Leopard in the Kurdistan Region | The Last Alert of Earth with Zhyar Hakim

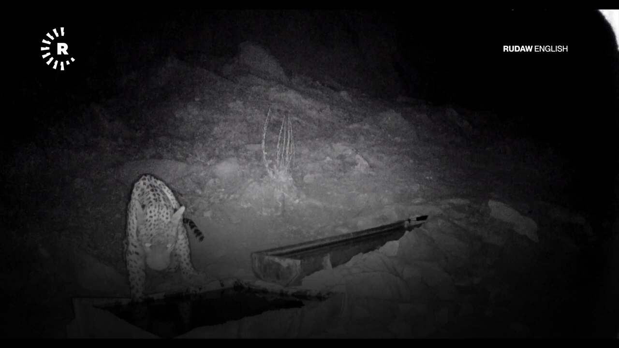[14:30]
More than seven leopards were videotaped by these two young men in Sartakibamo, Sulaymani province,